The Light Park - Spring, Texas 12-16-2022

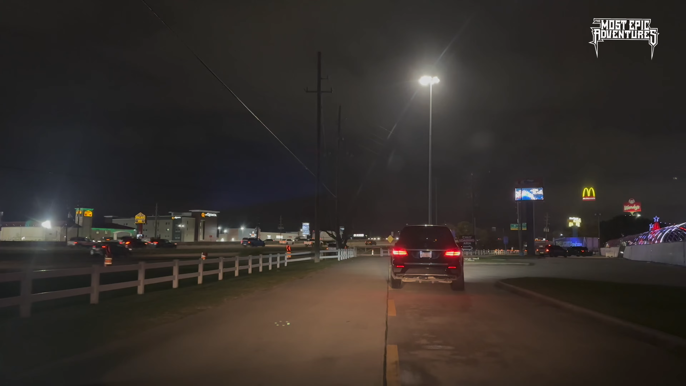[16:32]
okay and this is if you're um coming off of interstate 45 uh
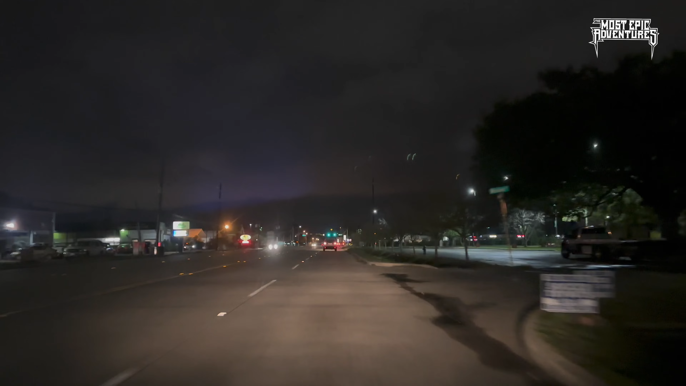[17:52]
just so we can share you a little bit with that on a friday night fun year driving through there
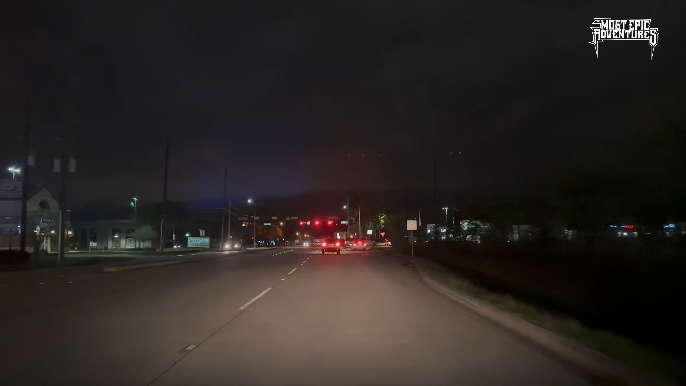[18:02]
it's pretty nice there people are home for the holidays all right here we are we're approaching old town spring they have their nativity set up there on the right
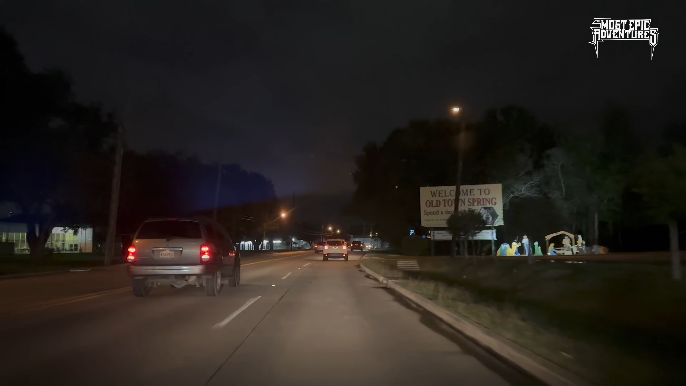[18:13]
welcome to old town spring it's kind of weird there's a little welcome and then there's not much old timey stuff right at the beginning you've got the gas station there at the right it can be a little sketch see what current gas prices in there they're about to tell some tire then the walmart gas station down by my house so use those apps to find cheaper gas but we're going we're going to go towards the right
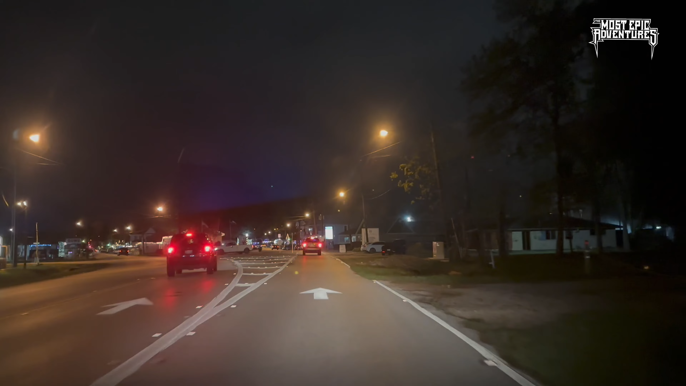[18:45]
we've got to slow down a little bit here to the left is the uh museum and welcome center and the christmas tree is right behind it my mom was wondering hey where did they move the christmas tree because it used to be somewhere else but my camera's just facing forward so i couldn't